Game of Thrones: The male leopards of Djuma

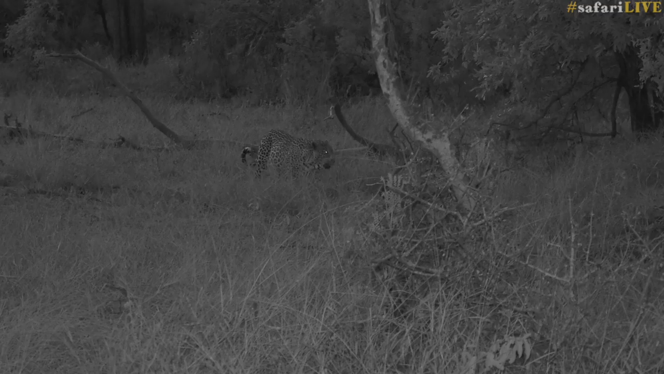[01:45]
scent marking and covering vast tracts of land in very short spaces of time.
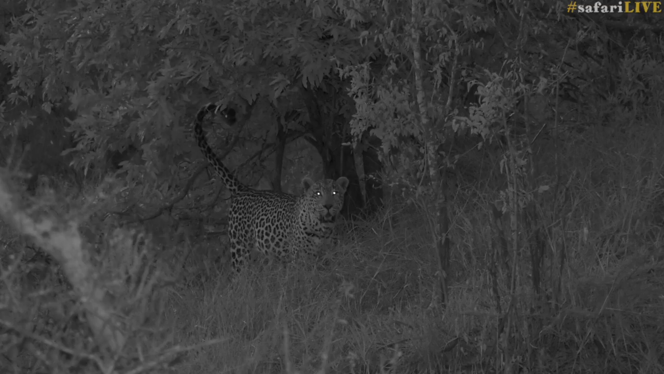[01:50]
Tingana's path to the throne was not an easy one.
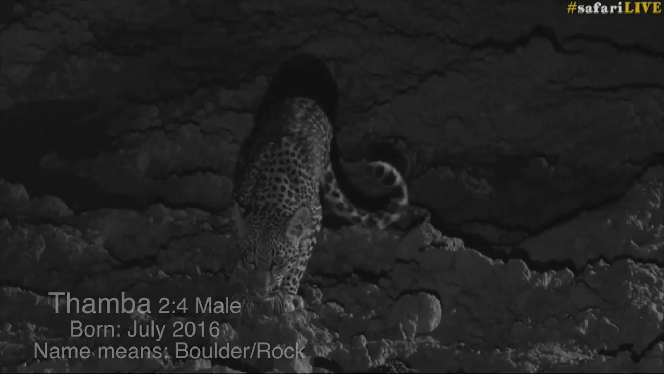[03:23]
The impressive Tamba seems to bode all the attributes to be a future king and he will not only be a threat to the duke but the prince of Juma too.